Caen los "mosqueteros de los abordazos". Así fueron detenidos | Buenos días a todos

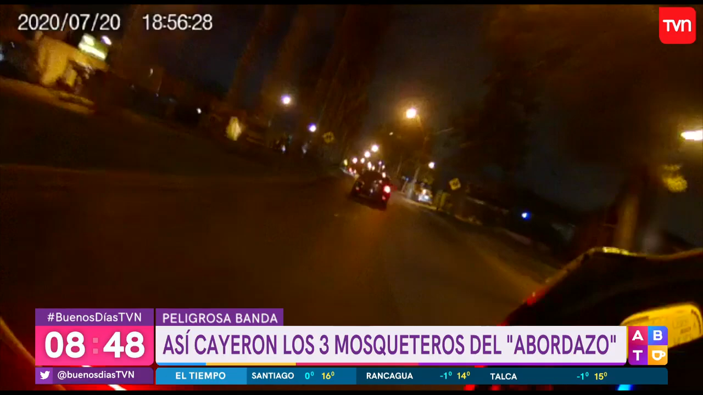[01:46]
Faltan 10 minutos para las 7 de la tarde cuando el llamado a la Central de Comunicaciones de Carabineros habla de una persecución por las calles de Maipú.
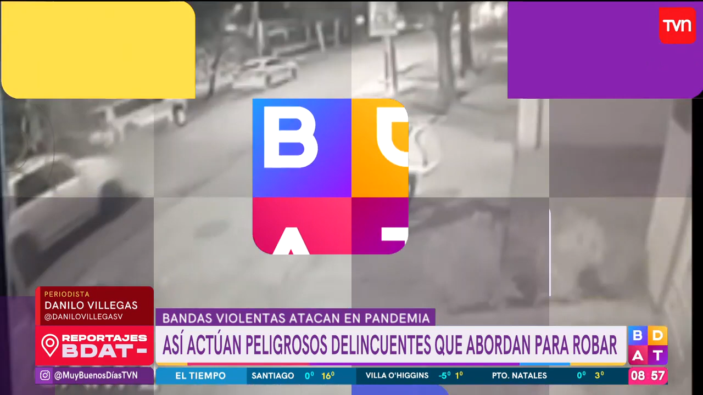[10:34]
Y también los delivery han sido víctimas del abordazo, como este registro ocurrido en la comuna de La Cisterna.